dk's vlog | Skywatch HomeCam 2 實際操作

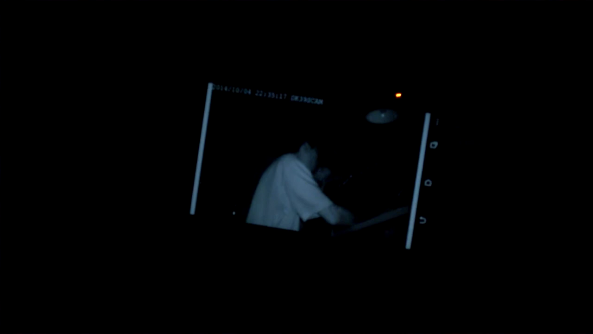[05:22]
CAM是支援紅外線錄影也是超低光錄影我現在關掉電視在完全沒有光源除了窗簾外的街燈之外在完全沒有光源的情況之下就是一個什麼情況